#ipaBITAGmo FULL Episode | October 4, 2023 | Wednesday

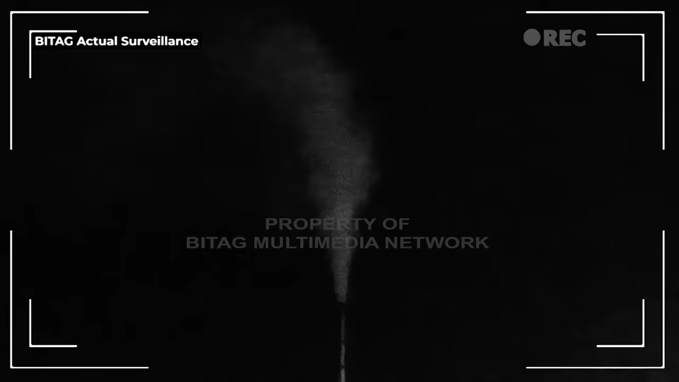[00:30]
May mga si Defo nakakita na may mga usok pa rin na nanggagali doon sa plant na nag-ooperate ng patago.